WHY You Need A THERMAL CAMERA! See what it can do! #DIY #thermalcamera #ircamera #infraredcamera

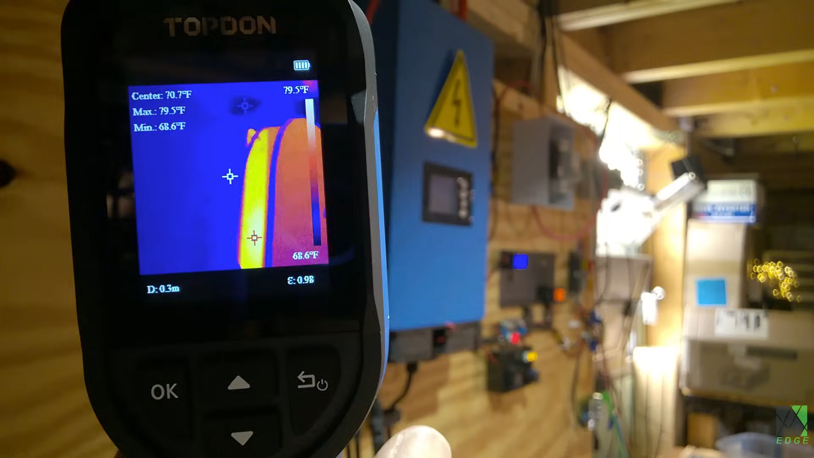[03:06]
On screen: spot 70.7°F, max 79.5°F, min 68.6°F, scale top 79.5°F, scale bottom 68.6°F
I just turned it on and started pointing it at things and I think that's the way it should be.
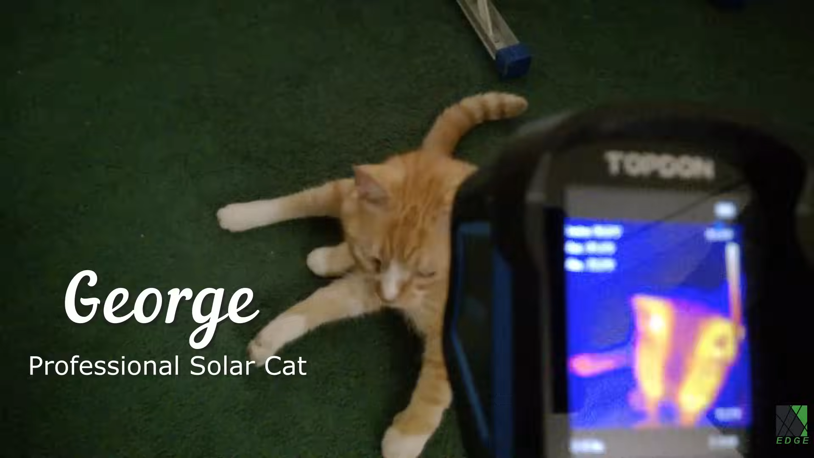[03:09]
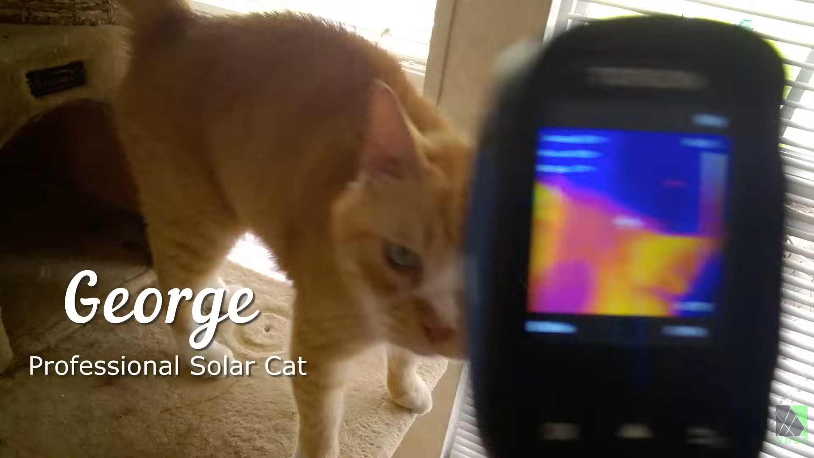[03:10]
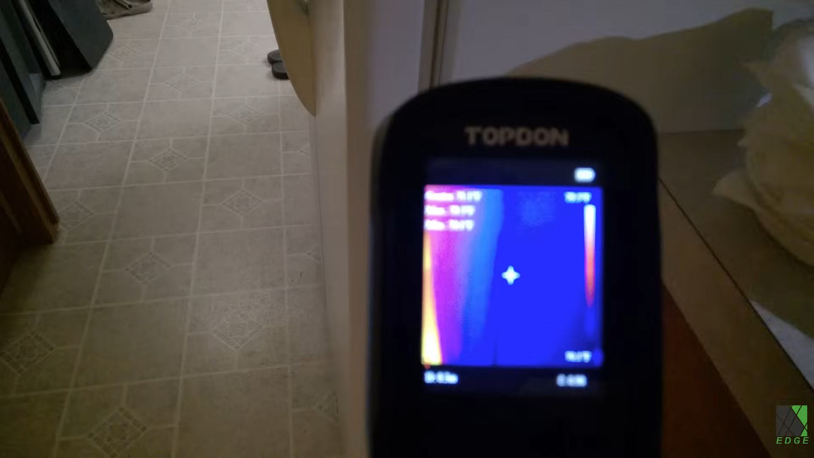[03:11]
Refrigerators are notorious for having thermal leaks.
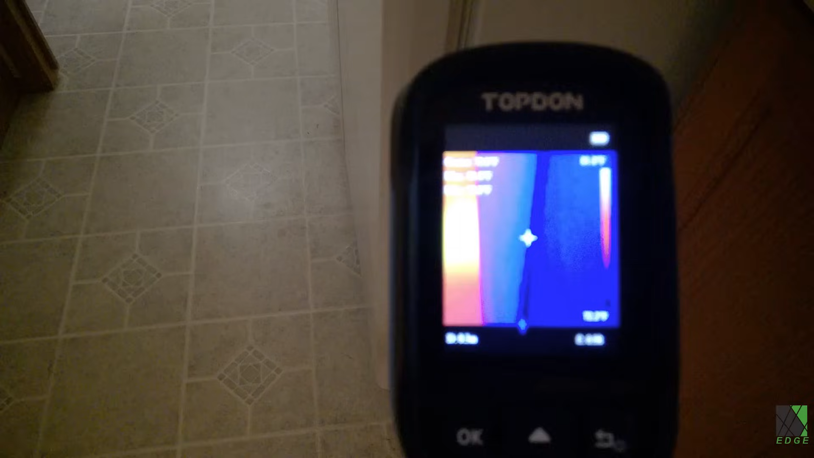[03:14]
Sometimes it can be bad seals or something else
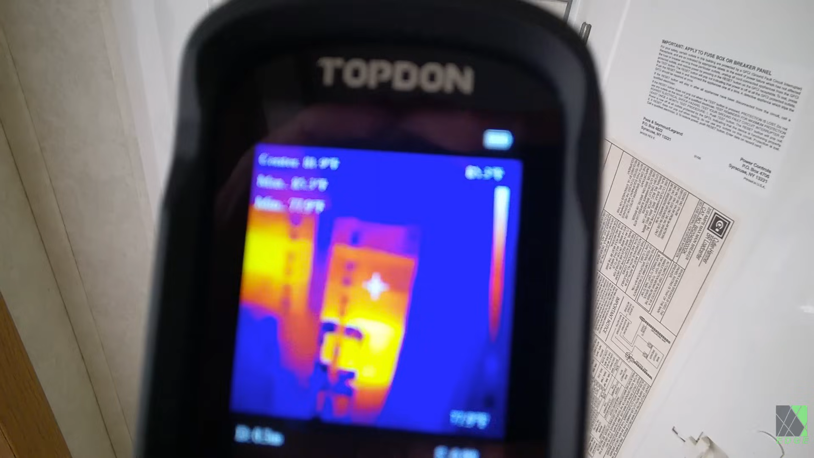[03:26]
Although you do need to distinguish between 120 volt and 240 volt circuits the circuit breaker
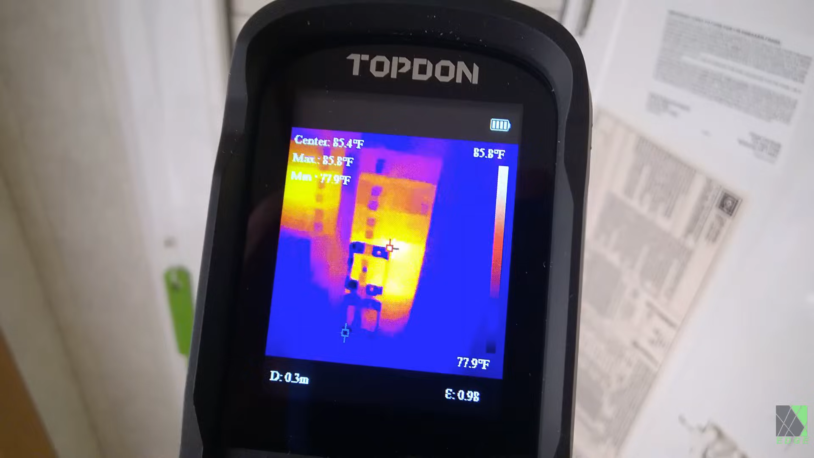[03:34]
On screen: max 85.8°F, min 77.9°F, scale top 85.8°F, scale bottom 77.9°F
carrying the most current is going to be glowing the brightest on the screen. In this case we were actually running the cooktop and that was drawing quite a bit of power. A thermal camera will tend to bring out the scientist in anybody.
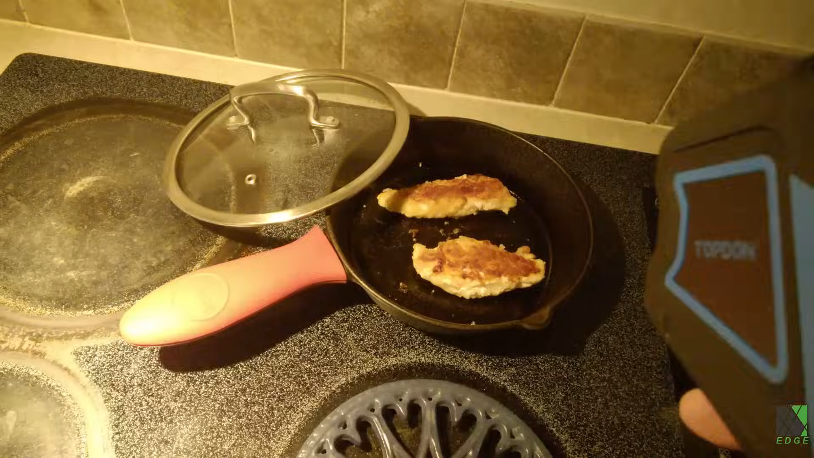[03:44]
Have you ever seen food cooking in the infrared spectrum? Looks like we're cooking around 311 degrees Fahrenheit.
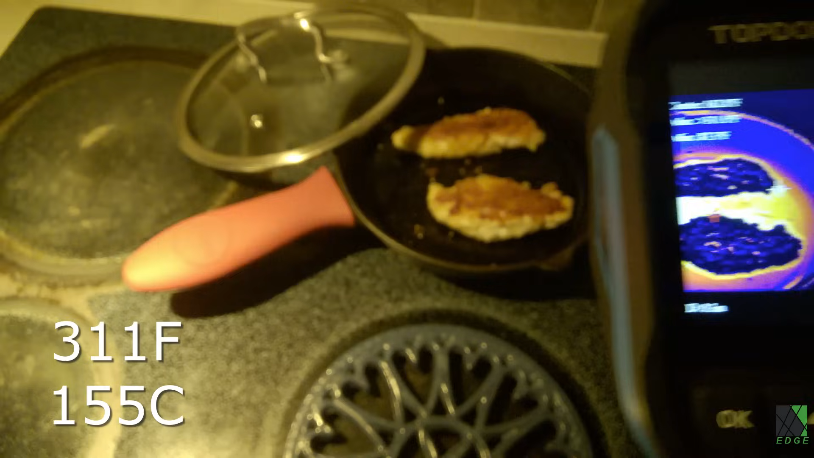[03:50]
That's good to know. Again we have to keep the concept of thermal emissivity in mind.
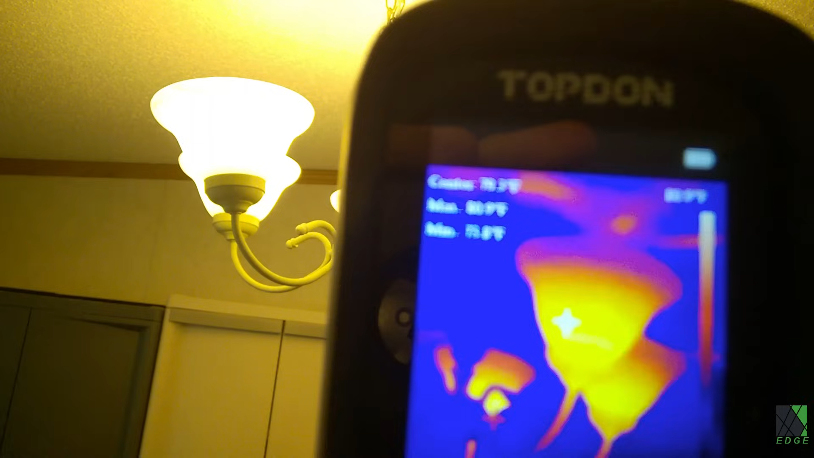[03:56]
Just because something looks hot on the screen may not necessarily mean what you think it does
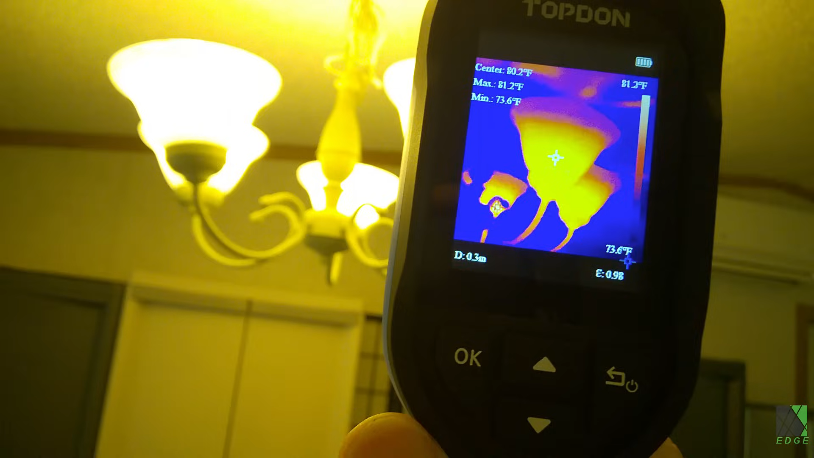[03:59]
On screen: spot 80.2°F, max 81.2°F, min 73.6°F, scale top 81.2°F, scale bottom 73.6°F
but it's still interesting to point the camera at random objects and see what happens.
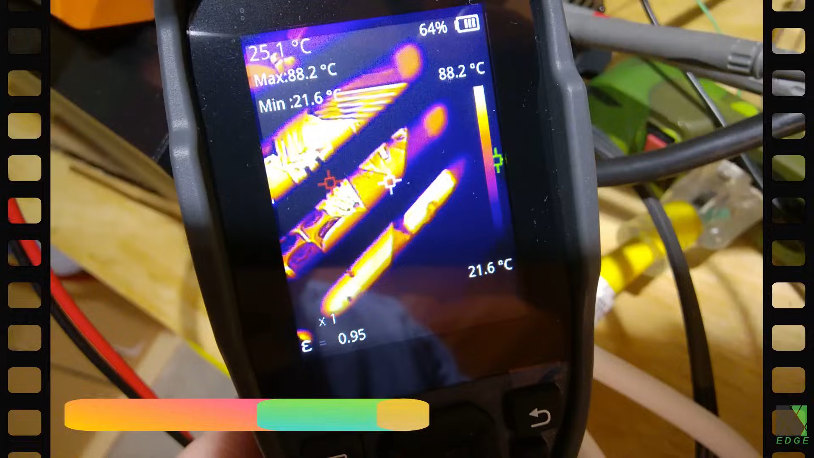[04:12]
On screen: spot 25.1°C, max 88.2°C, min 21.6°C, scale top 88.2°C, scale bottom 21.6°C
In a previous video I did a hardcore stress test of a 3500 watt pure sine wave inverter and I used the IR camera to look inside the inverter through the ventilation grill
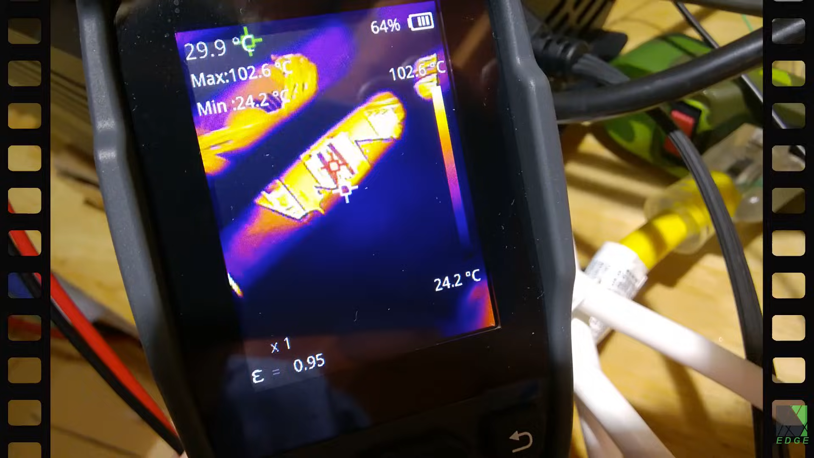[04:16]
On screen: spot 29.9°C, max 102.6°C, min 24.2°C, scale top 102.6°C, scale bottom 24.2°C
and I was able to see the temperature of the MOSFETs in real time without opening the inverter or disturbing the OEM cooling layout.
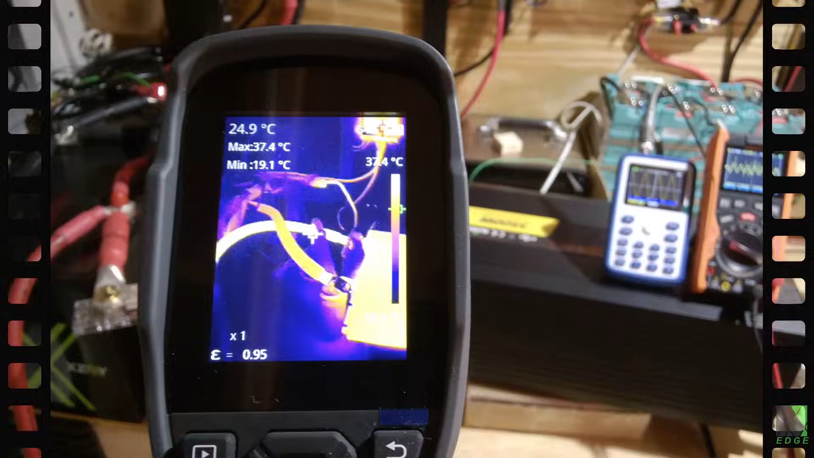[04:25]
On screen: spot 24.9°C, max 37.4°C, min 19.1°C, scale top 37.4°C
I was using quad zero gauge cables and I was able to see the heating of these cables in real time to see if there were any hot spots or bad connections.
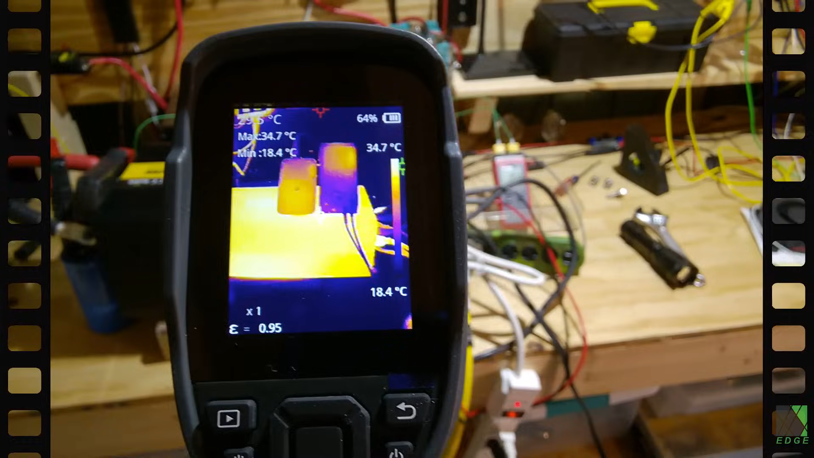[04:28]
On screen: max 34.7°C, min 18.4°C
Yet another example of where a thermal camera can be an
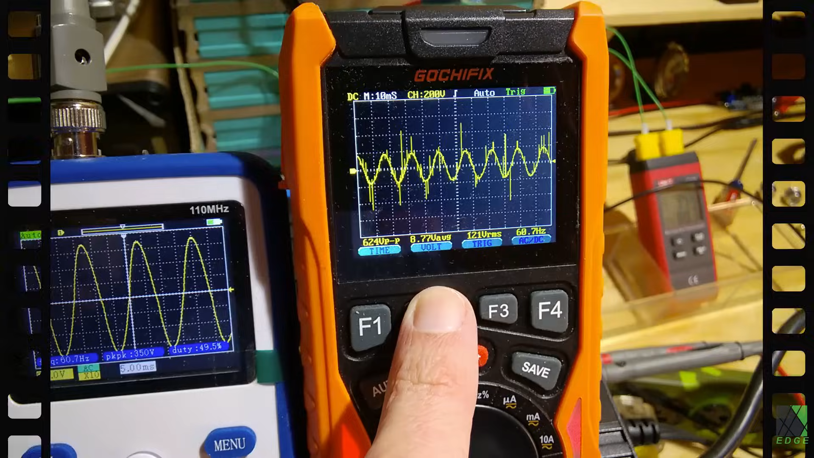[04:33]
indispensable tool for DIYers and solar power enthusiasts.
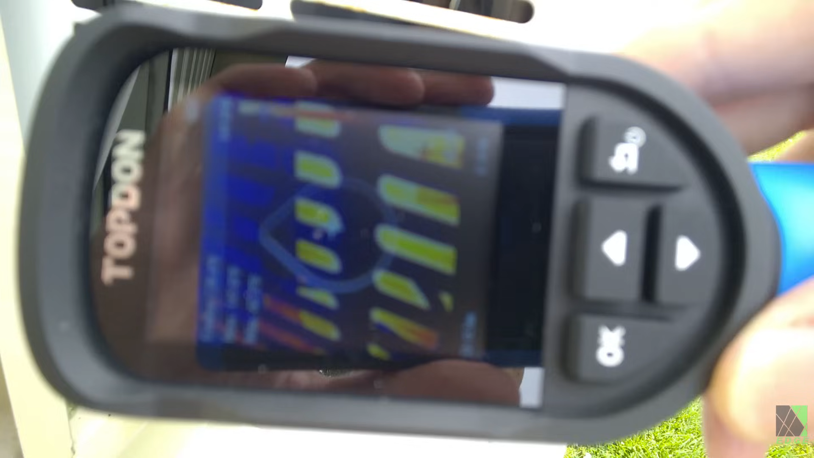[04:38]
So is the air conditioning compressor getting too hot?
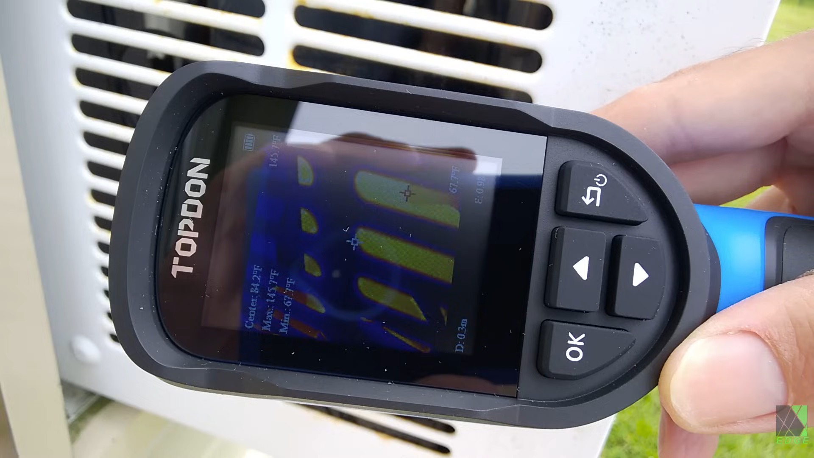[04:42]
Well without touching it I don't really know. I don't have a way to track the temperature but with an IR camera I can look right through those grill vents and I
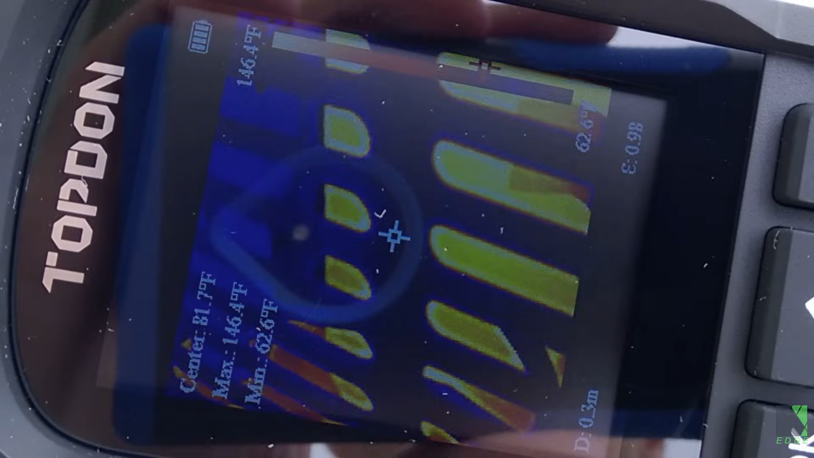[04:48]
On screen: max 146.4°F, min 62.6°F
can see the compressor is reaching almost 150 degrees Fahrenheit.